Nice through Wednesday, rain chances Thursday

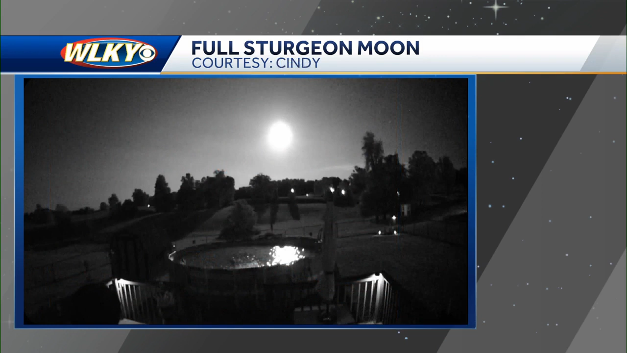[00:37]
And last but certainly not least, Cindy took this picture of the full sturgeon moon as it was coming up there on the eastern horizon over a swimming pool.